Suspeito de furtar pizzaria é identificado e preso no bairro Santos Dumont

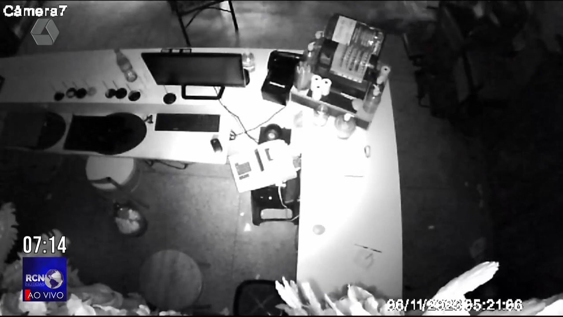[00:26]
Um homem de 27 anos que foi preso após a polícia receber o boletim de ocorrência e conseguir identificá-lo por imagens de circuito interno.
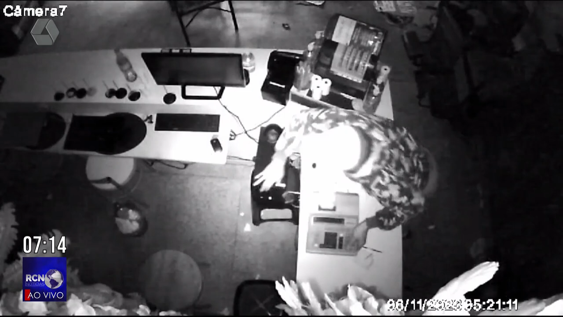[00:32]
O furto ocorreu na madrugada de domingo pra segunda, numa pizzaria na rua João Dantas Silgueiro, no bairro Nossa Senhora Aparecida. Após os investigadores da terceira delegacia receber as imagens de circuito interno, conseguiram identificar o homem que mesmo usando capuz, usando umas roupas camufladas, pôde ser identificado pelos investigadores e localizado, escondido em uma residência de um colega no bairro Santos Dumont.